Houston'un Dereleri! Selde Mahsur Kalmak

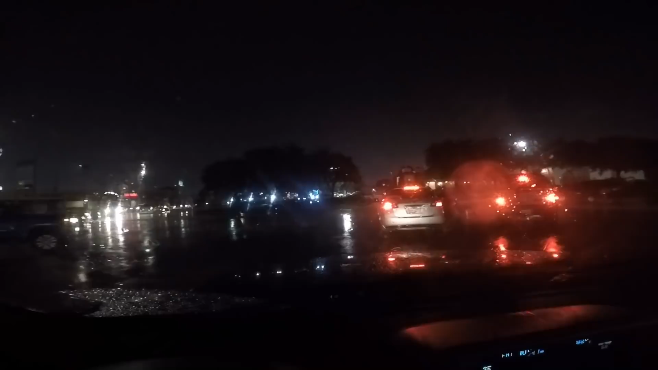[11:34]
Evet şansımızı deneyelim bakalım. Çıkabilecek miyiz buradan. Şurası yol açık görünüyor. Alt taraftan Vesteyi Port'a bağlanmaya çalışacağım. Düşünün şu arabaların mesela plakaları çıkmış. Bu şu demek. Suya çok daldıkları için o suyun gücüyle, basıncıyla plakalar yerinden fırlıyor. O derece bir suya girmişler demek ki. Bakalım geçmemiz gereken yola geçebilecek miyiz?
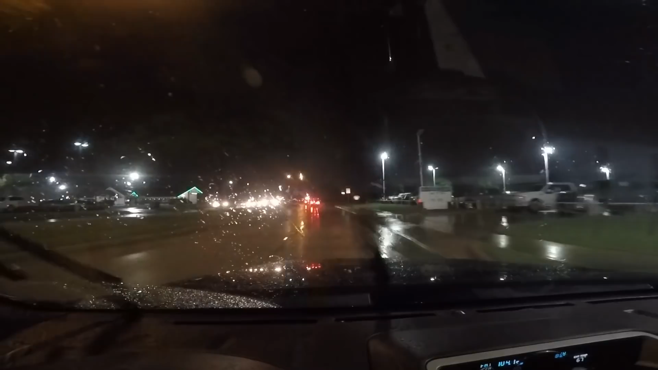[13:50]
Buradan devam edeceğiz. Ne kadar çıkabileceğim bilmiyorum. Nereye kadar çıkabileceğim? Dikkat ettiyseniz buralarda kalmış arabalar. Demek ki buradan su tahliye olmuş. Yağmur azaldığı için. İşte altyapı gerçekten güçlü. Hani bu kadar yağmurda daha fazla etkilenir. Türkiye'deki büyük şehirleri düşündüğümde inanılmaz derecede. Altyapılar iyi, güçlü burada. Tabii bunun yanında su kanalları falan var. Yani birçok yerde su toplama havzaları.
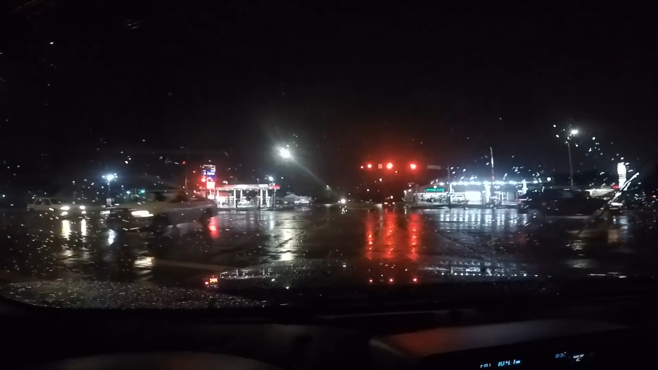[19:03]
Ama genel gördüğüm kadarıyla herhalde çıkmamış gibi diyebilirim çevremden herhangi birisine. Şurada ışıklar da artık çalışmıyor. Kontrolü geçeceğiz artık mecburen.
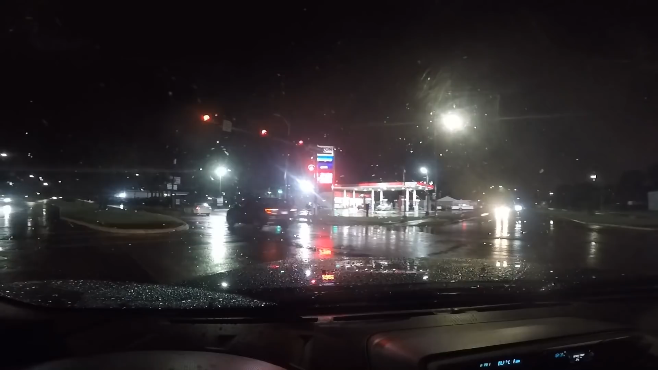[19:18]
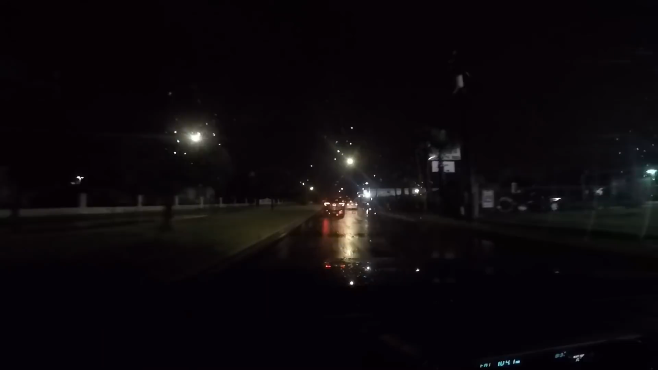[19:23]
Gördüğüm kadarıyla bizim bu çevrede herhangi bir sıkıntı yaşanmamış. Şurada çok yan taraflarda bir videoda göstermiştim buralarda. Su basmak için yapılan özel kanal gibi hani böyle vadi gibi duruyor. Yerler var. Oralar büyük ihtimal su dolmuştur diye tahmin ediyorum. Geceleyin görebilir miyim bilemiyorum açıkçası ama. Muhtemelen oralar dolmuştur. Bizim evde herhangi bir sıkıntı yok. Bizim sokakta vesaire zaten harbiyede şurada burada da sıkıntı olmalı.
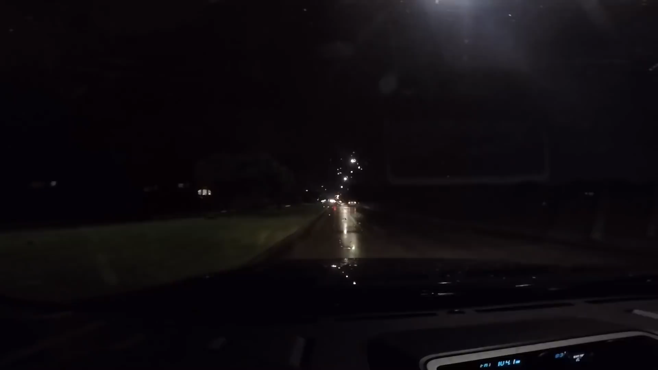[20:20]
Evet şu an yan tarafı görüyorum. Aslında burayı çekmek isterdim ama gecenin bu vakti. Girmek hiç hoşuma gitmez. Burada bir vadi var. Vadi sonuna kadar su dolmuş durumda şu an. Yani su basmış orası. Su toplama hamzası gibi. Göret gibi. Şurada da bir tane var. Oraya da bakacağım. Burası tabii şu apartmanın arkasındaki olanyaya da bakacağım şimdi. Hatta oraya doğru girebiliriz belki video ya çekebilirim orayı diye tahmin ediyorum. Bir gireyim bakayım.
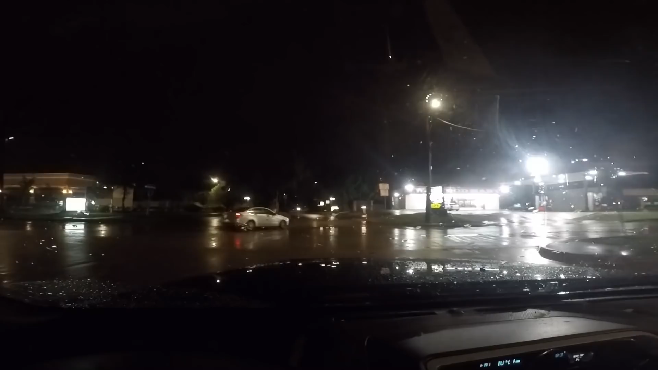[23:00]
Bizim mahallemizin ismi Barrington Place. Evet gördüğünüz gibi bizim mahallede sanki herhangi bir şey yok görünüyor. Tamamen şeyle alakalı yani altyapıyla alakalı ve çok ciddi bir şekilde tahliye var. Yani kanallar var. O yüzden problem yaşanmıyor.